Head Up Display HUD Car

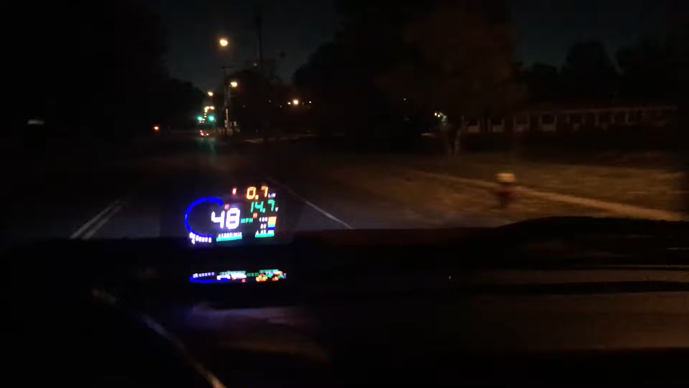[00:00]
I purchased HUD that's up display on eBay. It was $43, $45, some change. This is on my 2011 Chevy Silverado.
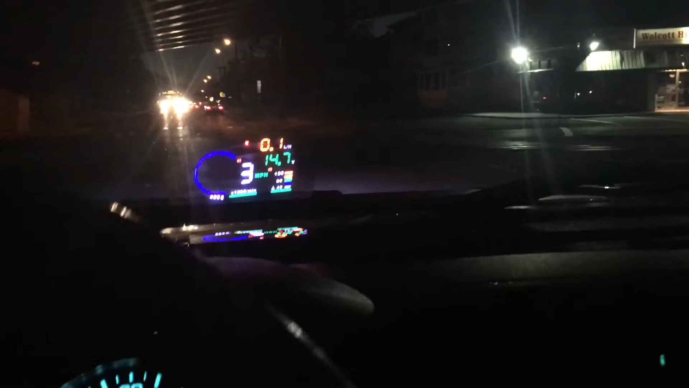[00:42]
battery, voltage, and temperature. But there's a few things that you can change. And the one on top, right corner, reads 0.7, 0.8 nm per hour on your fuel economy.